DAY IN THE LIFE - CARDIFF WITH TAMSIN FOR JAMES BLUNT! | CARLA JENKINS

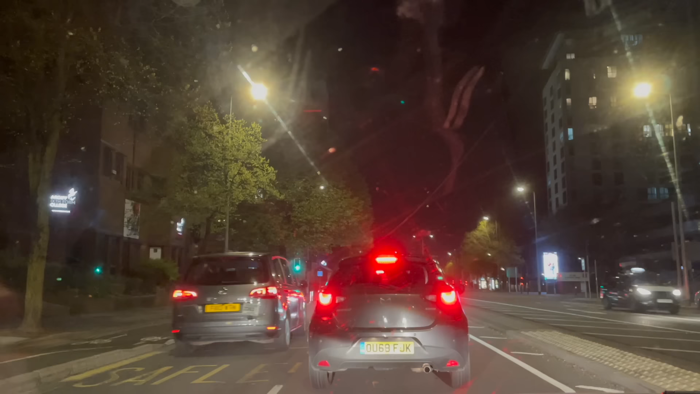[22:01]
Tamsin Spielberg? Yeah. Or Steven Kozak? No, that just sounds like an odd name. You can't really see from Tamsin's viewpoint, but there's a queue of traffic leading from here to, I don't know, Aberdeen, I think, George, right? It is 11:30. We got out of the gig at, what, 10:30? Yeah, we waited for the commission. We haven't got very far just yet, so interesting to see what time we get home. We did sit for a while and everybody dispersed, didn't we? Yeah. So, Tamsin on, apparently, Steven Spielberg.